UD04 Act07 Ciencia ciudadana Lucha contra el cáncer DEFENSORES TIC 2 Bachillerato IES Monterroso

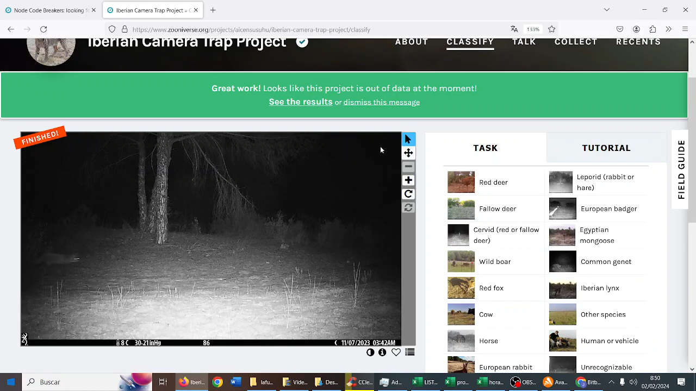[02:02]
No. Aquí cuando no hay nada, le da ya, no animal, identify, dan.
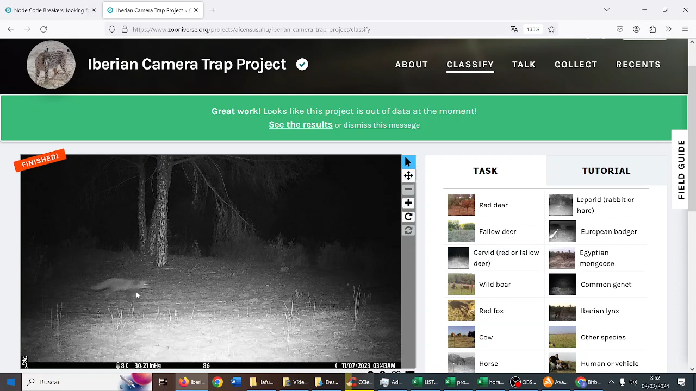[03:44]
¿Esto qué es? ¿Esto qué es?